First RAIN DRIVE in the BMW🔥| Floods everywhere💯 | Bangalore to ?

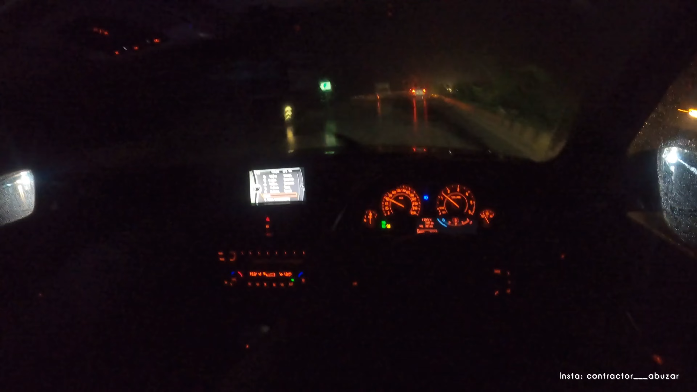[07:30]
what is up guys i know you guys can't see anything even i can't see anything i don't know what lane i am at what road i am on what is on the road i know nothing man i'm just cruising looking at the car side of me and the cars behind me cruising looking at me oh what the hell bro this is like a next level rain happening on the way and next level thunderstorms oh this guy turned on his